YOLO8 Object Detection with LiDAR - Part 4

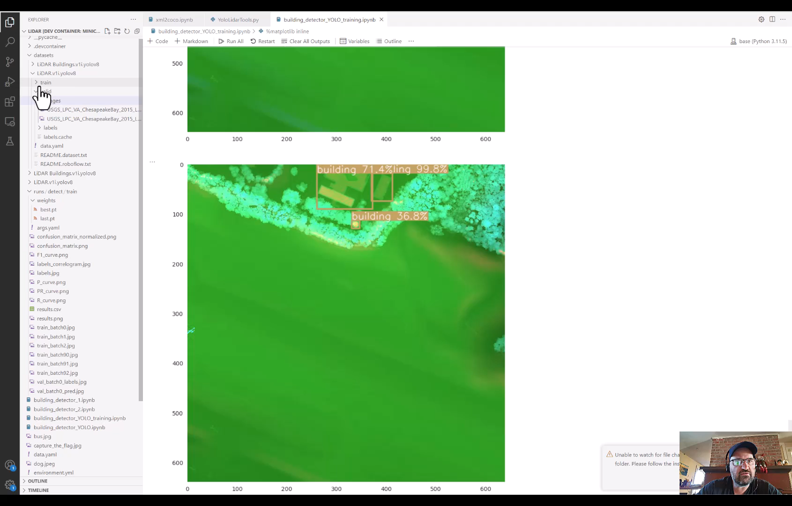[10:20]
so i want to also pull in one of the images from the validation folder and so here the images in the validation folder to test our model i'm one of those images and so i just picked one of the two images that are in here
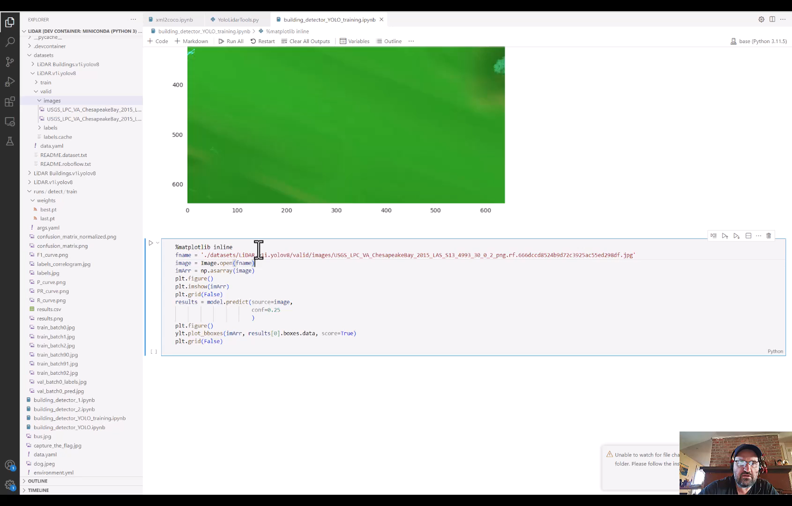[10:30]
and so let's see how the yellow model does this and so this confidence is the threshold on uh we need a threshold of at least 0.25
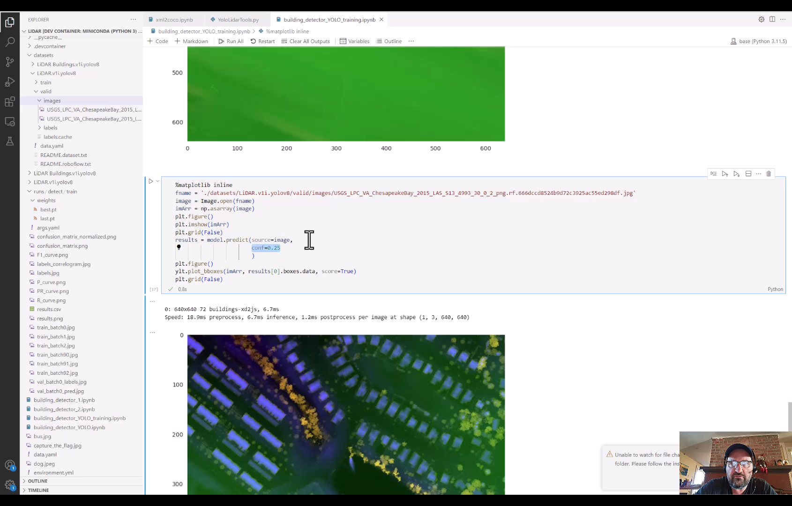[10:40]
before we're going to um label the uh the building detection and so we're at
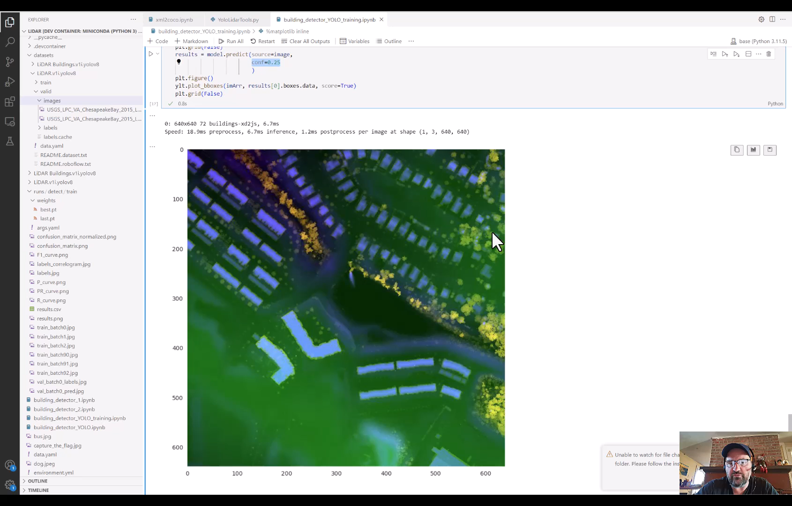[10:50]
25 confidence or 25 probability so here's our buildings and we can scroll down and see the labels on these buildings and they look they look very good so it looks like there's a few that are missed in between um